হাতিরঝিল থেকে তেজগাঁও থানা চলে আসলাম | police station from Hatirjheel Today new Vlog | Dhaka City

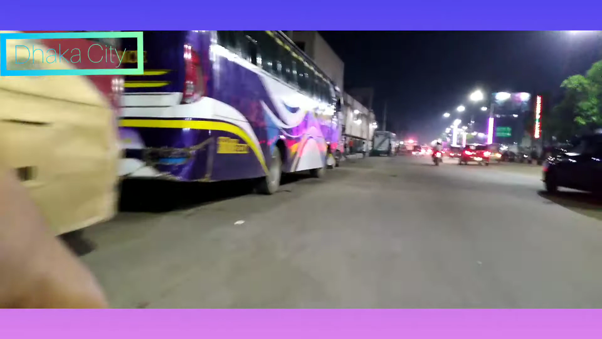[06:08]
আশেপাশে হয়তো বিস্কিট ফ্যাক্টরি আছে, প্রচুর ফ্লেভার বিস্কিটের ও পেয়ে গেছি, নাবিস্কো বিস্কিট অ্যান্ড ব্রেড ফ্যাক্টরি
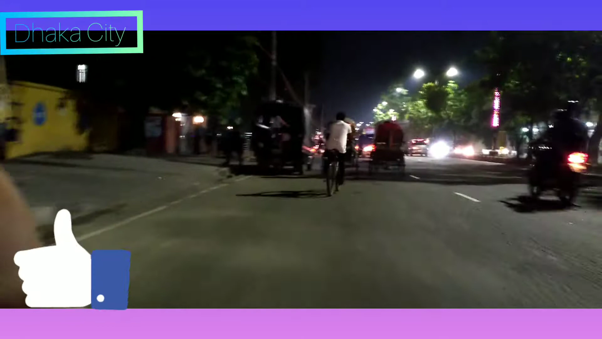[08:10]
এখান থেকে সামনে একটি ইউ টার্ন দেখতে পাচ্ছি।
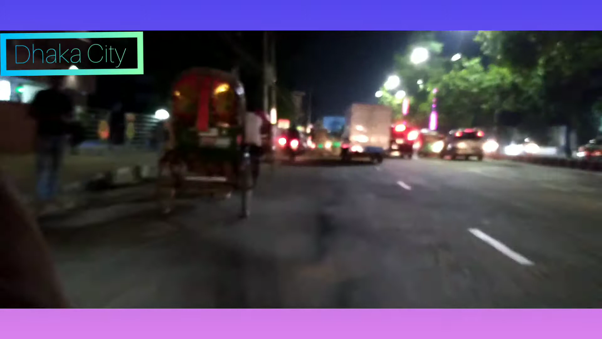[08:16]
আমি সাত রাস্তাতে যাব না, আমি এখান থেকে ইউ টার্ন নিয়ে দেন বাসার দিকে চলে যাব। সবাই ভালো থাকবেন, সুস্থ থাকবেন, আমার জন্য দোয়া করবেন। কিছুক্ষণের মধ্যেই ব্লগটি শেষ হয়ে যাবে।